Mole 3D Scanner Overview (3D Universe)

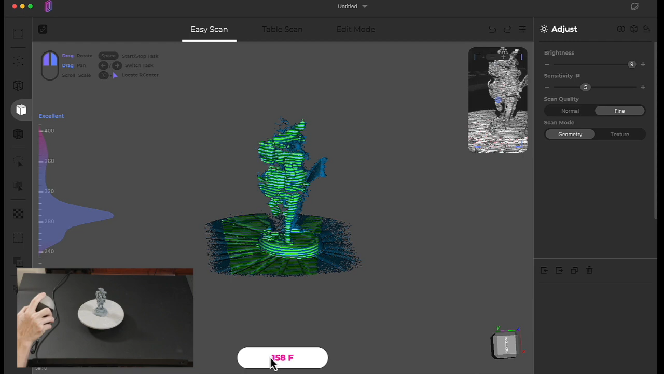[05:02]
You'll see that it kind of starts to fill in the object as I do that and then I can start to rotate the turntable carefully,
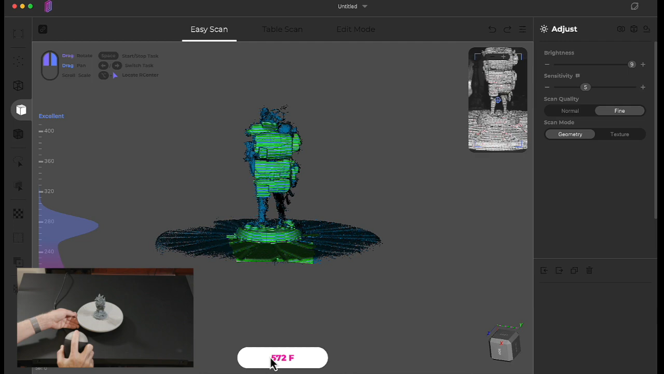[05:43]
The number of frames that you can do in a single scan is going to depend really on your system resources
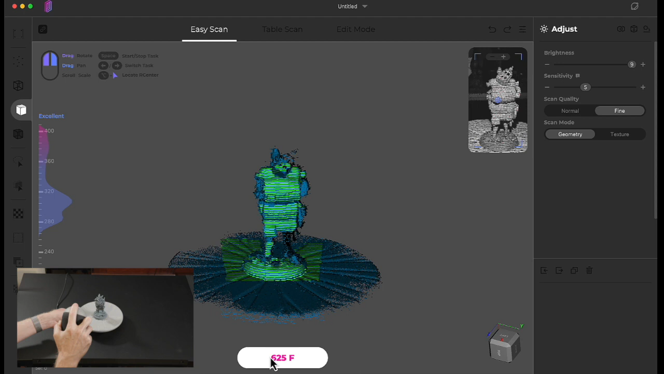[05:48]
mostly how much RAM you have to work with.
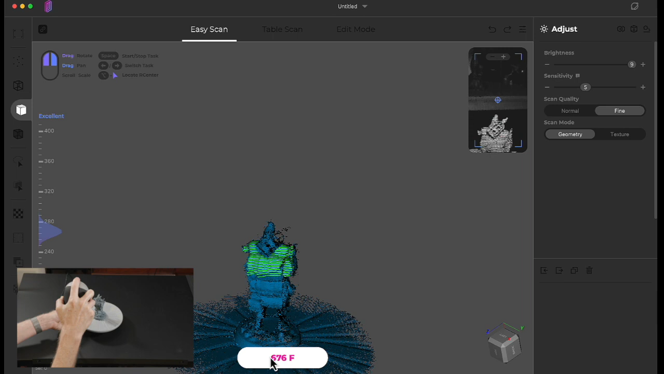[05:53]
Usually I'd recommend keeping it somewhere in the range of 500 to a thousand frames per scan. You can always do multiple scans as I'm going to show you here
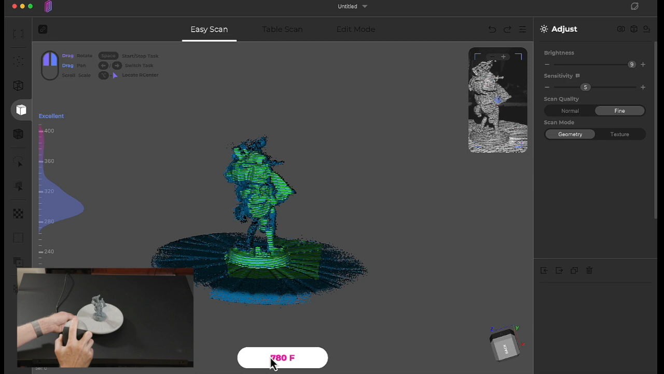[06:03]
so you don't need to try to get every single detail and every angle in one scan.
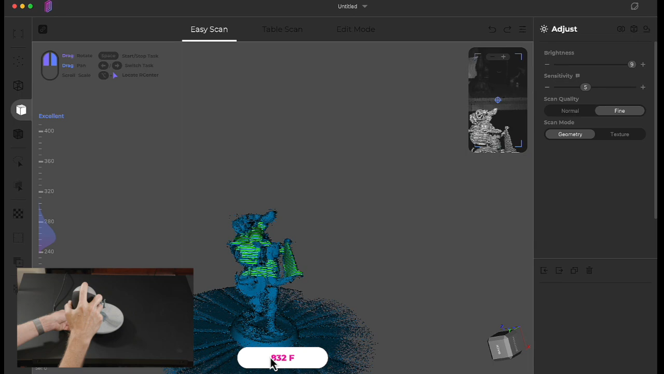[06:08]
I'd say that's a good start so I'm going to go ahead and click on that
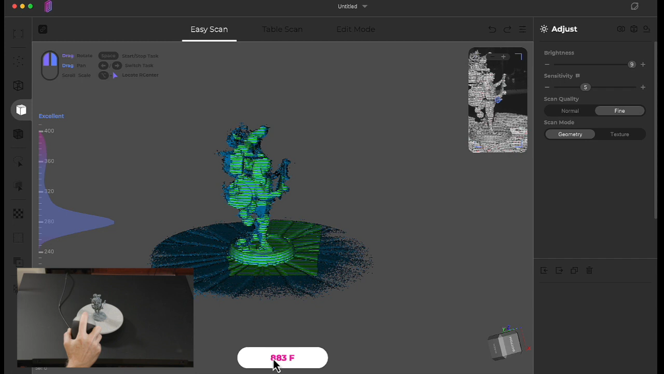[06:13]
frame counter button to stop the scanning process and it's now going to do some processing. The amount of time that this step takes depends on how many frames you captured but
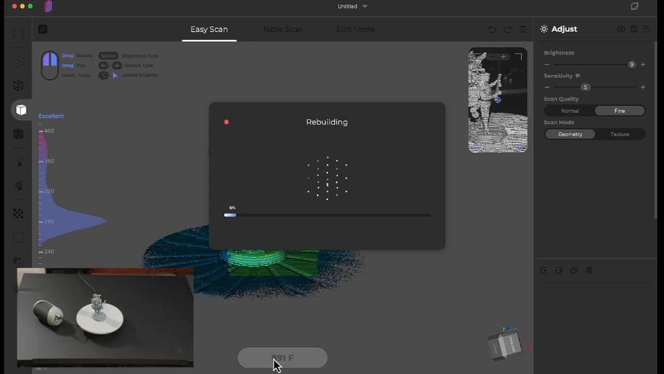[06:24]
a fairly powerful computer it should only be a matter of a minute or two. Okay and there we have our first scan. You'll notice there is some noise that's typical from the raw scan. That'll get cleaned up in a later processing step. Now what we can do here is we can select that base that we use the turntable and eliminate that.
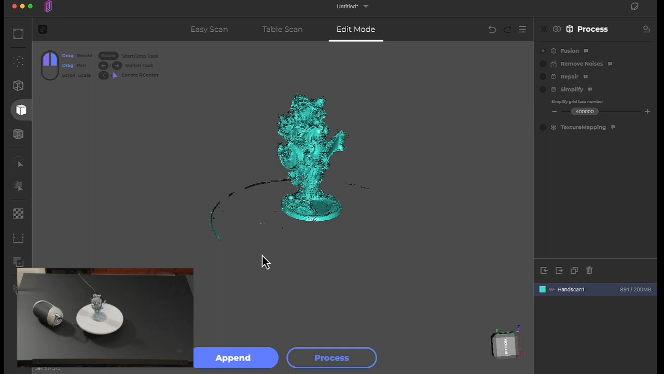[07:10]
That'll select that whole plane and then you can push function delete on a Mac and that will remove that from the scan. I'm not quite sure what those keys are on Windows machine. I'm guessing it would be probably the control or maybe the alt key. I don't have a Windows machine available to test that but it should be pretty easy to figure out through trial and error.
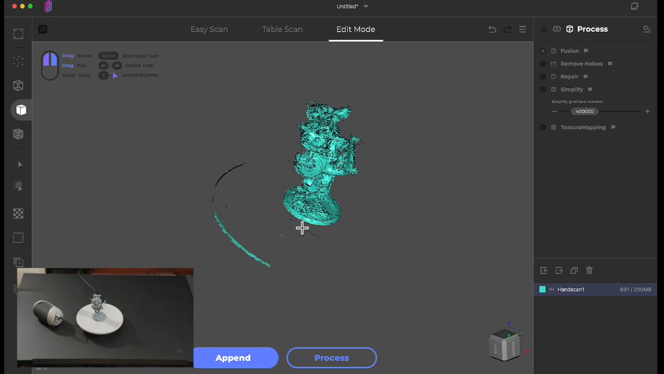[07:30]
So I'm going to do a little bit more clean up here just again using the command key to select and then function delete. Rotating it around to find these other bits.
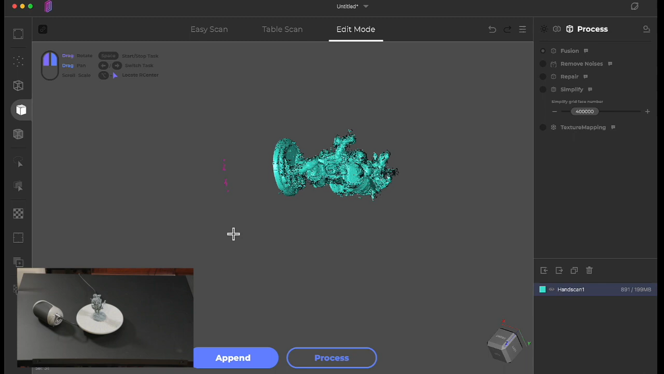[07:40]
And I'll just delete those.
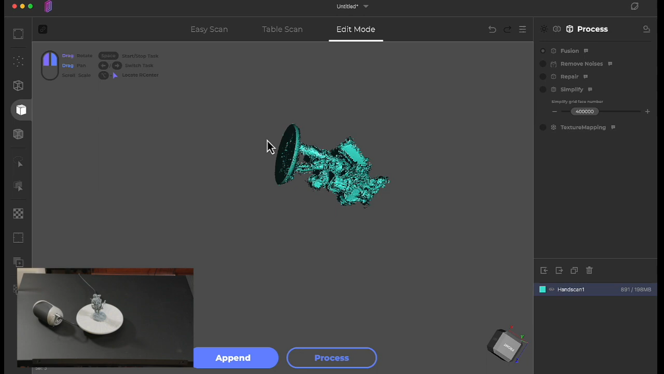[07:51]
Okay now we have a pretty good first scan. Now I'm going to click on append and we'll do another one. For this one let's change the position.
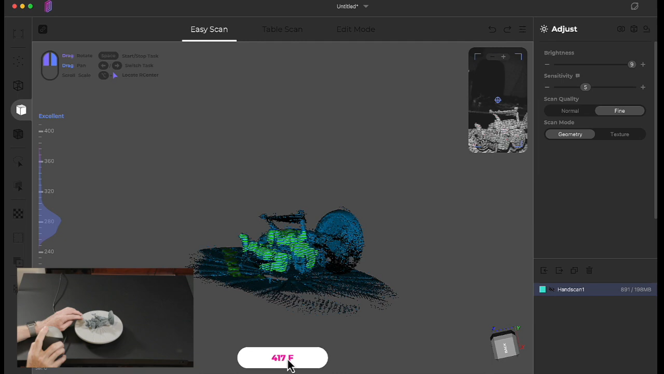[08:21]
Okay go ahead and stop that one.
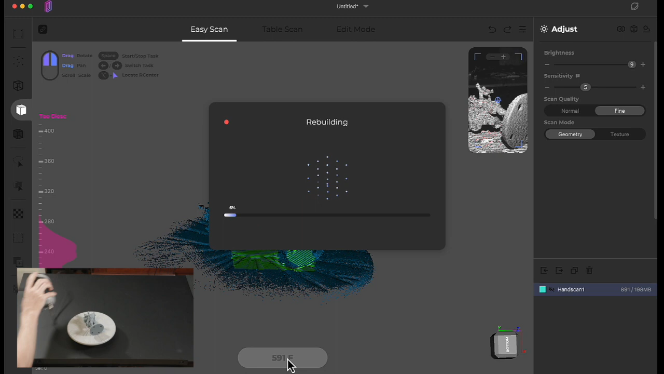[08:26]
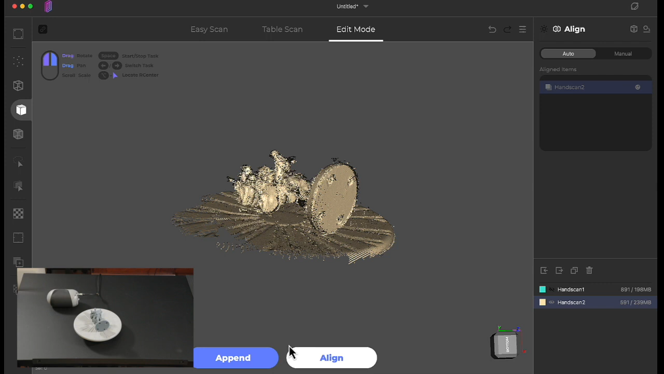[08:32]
Okay now I'll just repeat that same cleanup process here.
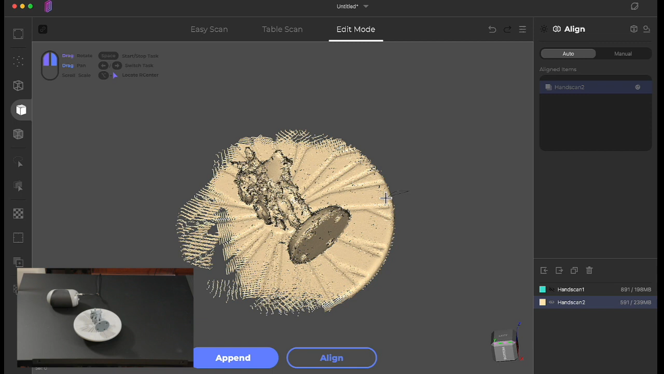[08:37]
I'm going to select some of that base and then edit plane selection.